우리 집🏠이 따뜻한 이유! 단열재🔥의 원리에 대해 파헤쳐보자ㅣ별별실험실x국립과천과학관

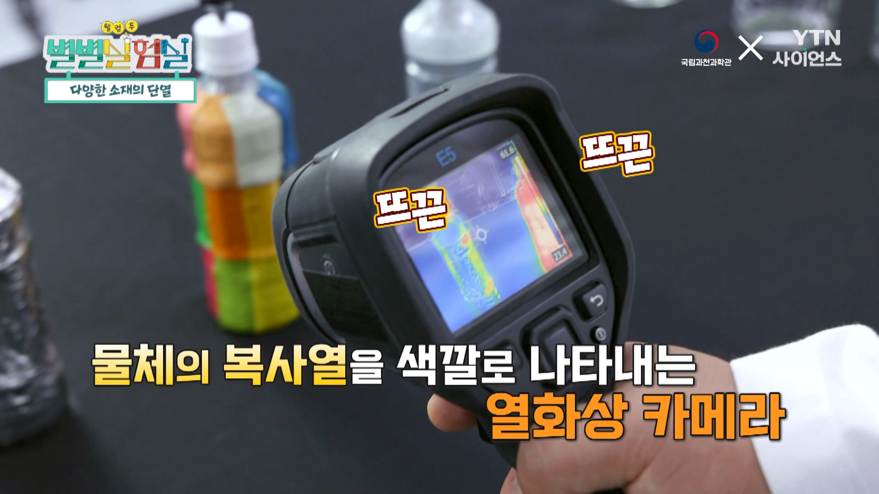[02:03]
얘는 바깥에서 찍는 카메라이기 때문에 오히려
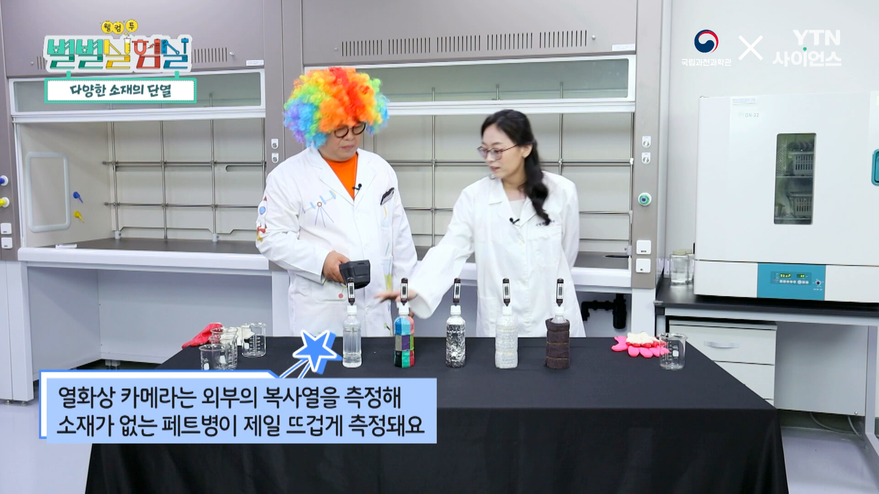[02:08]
얘가 더 높게 나올 거예요. 그러네.
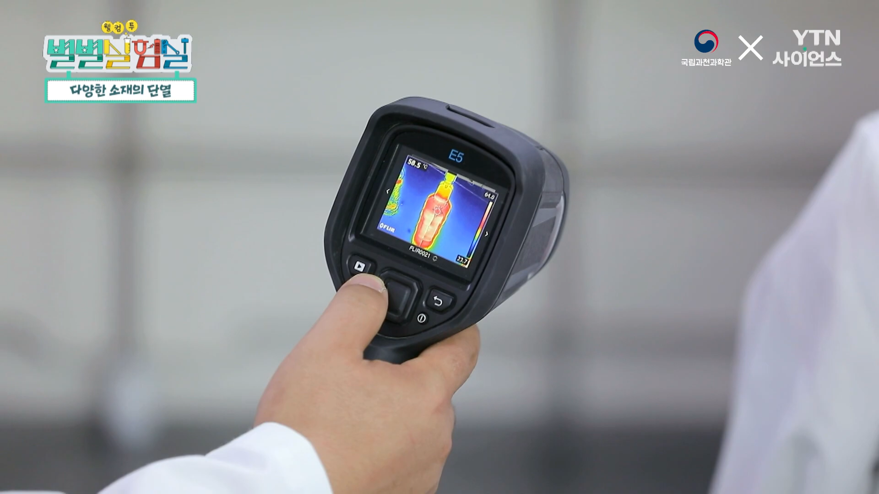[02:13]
여기 보니까 보세요. 얘는 바깥으로 열을 다 많이 내보내고 있다는 뜻이에요.
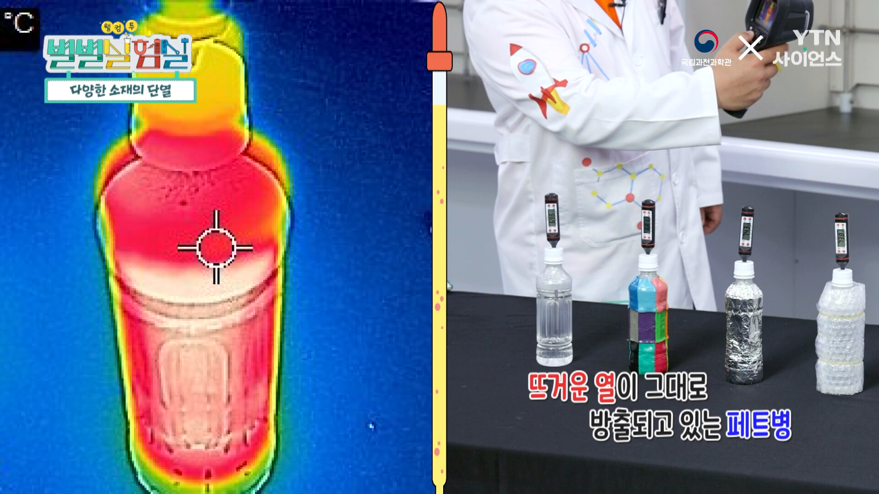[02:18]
근데 아까 이 수건이나 에어캡으로 싼 경우에는 더
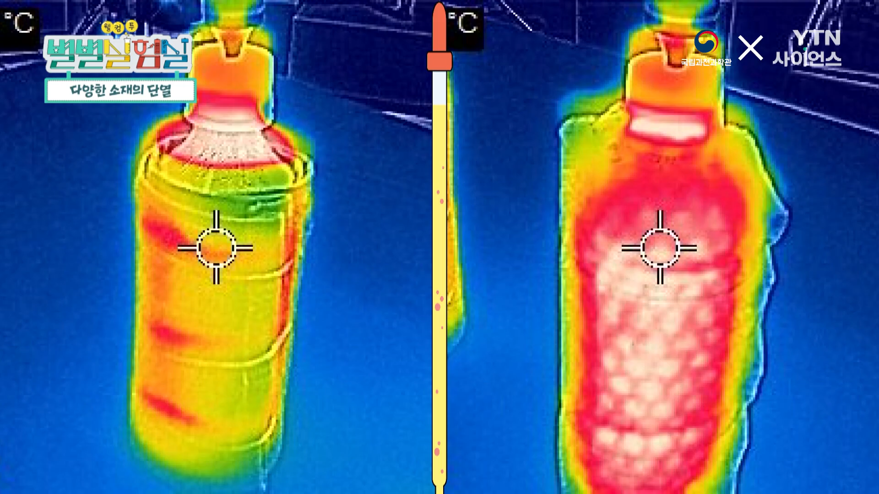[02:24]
낮은 온도로 아마 측정을 됐을 거예요. 맞아요.